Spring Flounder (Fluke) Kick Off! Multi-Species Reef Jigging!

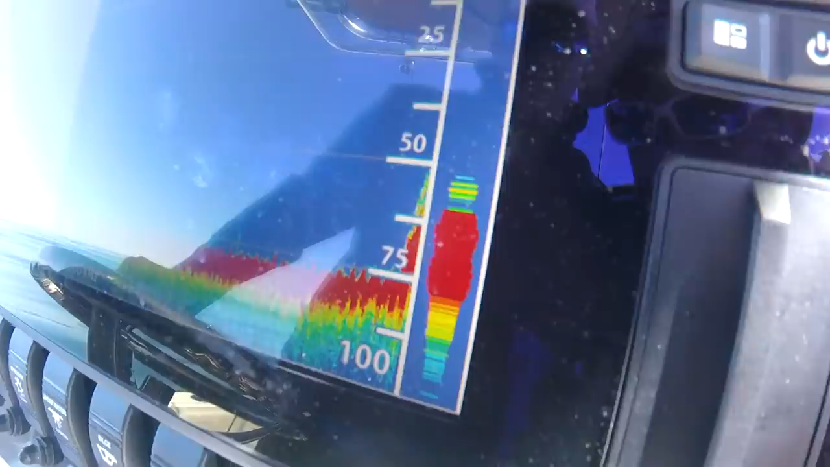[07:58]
Snuggle up on this right here.
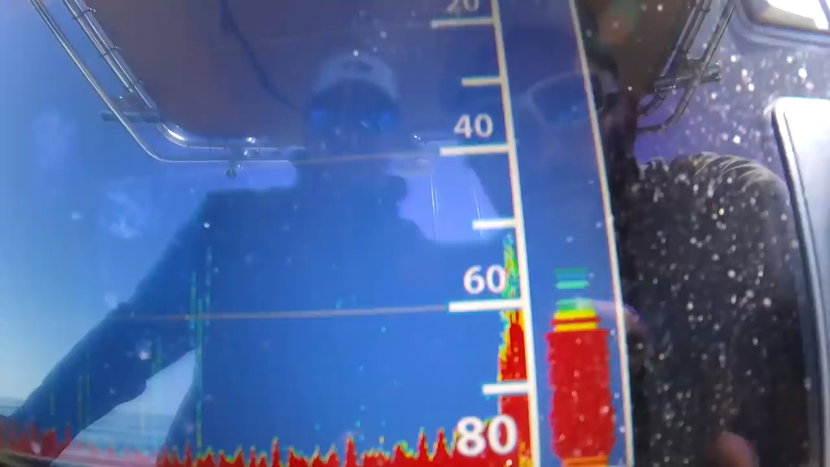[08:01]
There it is. That's something, dude.